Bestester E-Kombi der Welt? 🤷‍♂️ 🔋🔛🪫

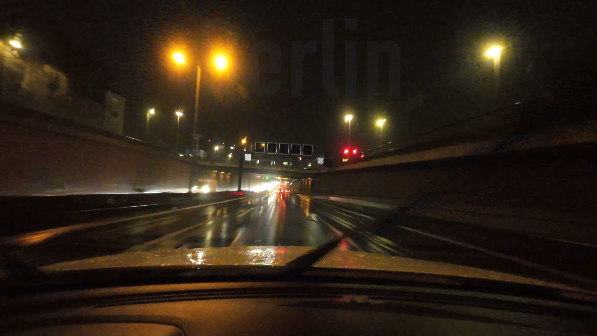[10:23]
Fazit für heute. Nee, mach doch mal heller, hier ist ja viel zu dunkel.